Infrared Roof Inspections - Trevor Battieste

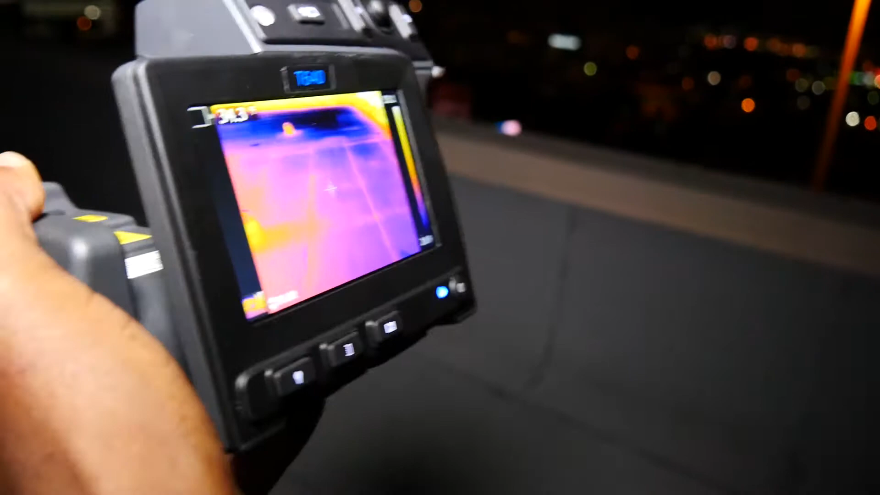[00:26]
Turn this light down. Mm-hmm. So everything looks good here.
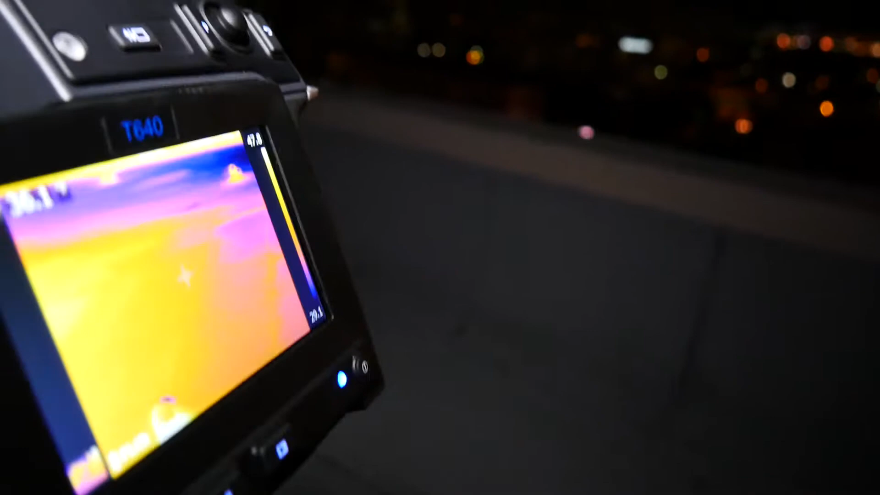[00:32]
So I'm coming over here in this area.